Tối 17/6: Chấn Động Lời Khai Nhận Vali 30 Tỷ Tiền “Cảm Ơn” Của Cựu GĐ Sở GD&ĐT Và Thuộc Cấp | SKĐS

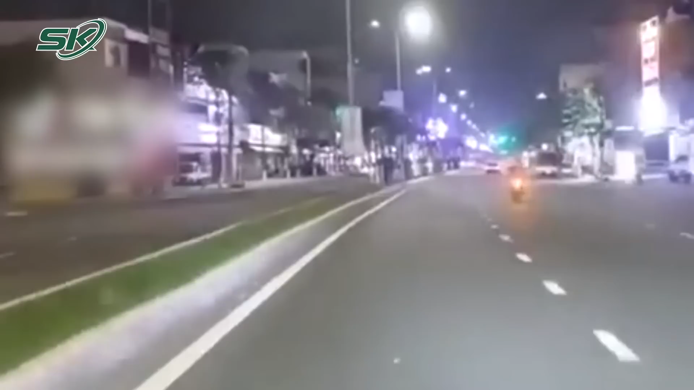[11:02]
Thưa quý vị, xe cứu thương là loại xe nằm trong diện được ưu tiên khi lưu thông trên đường.
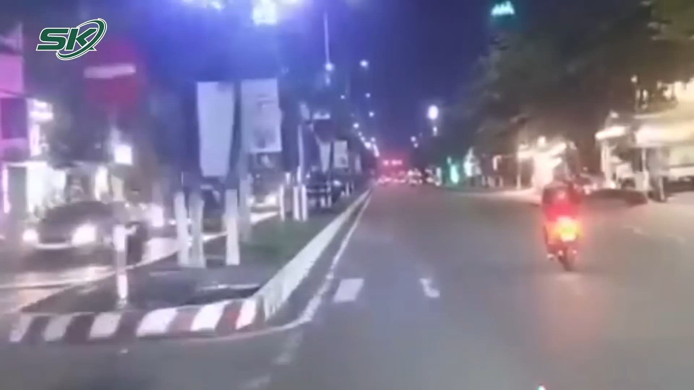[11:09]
Dù đường đi đang thông thoáng, nhưng hai thành niên lại tự ý vượt đèn đỏ, lãng lách để dẫn đường cho xe cứu thương gây mất an toàn giao thông. Ngay sau khi nhận được thông tin, lực lượng công an đã nhanh chóng điều tra, làm rõ.
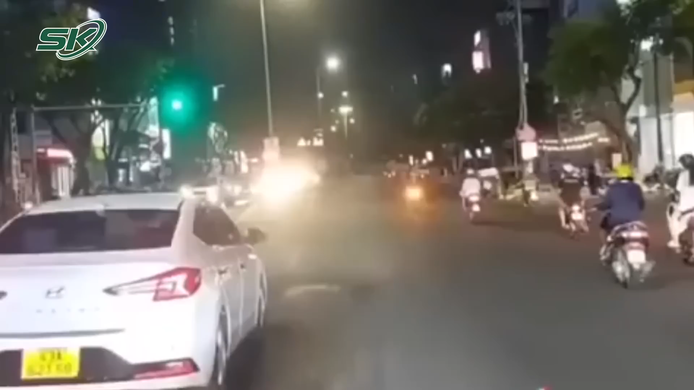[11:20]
Cụ thể, Phòng Cảnh sát Giao thông Đà Nẵng cho biết, vừa trợ tập hai thanh niên tự ý vượt đèn đỏ, lãng lách trên đường phố để dẫn đường cho xe cấp cứu.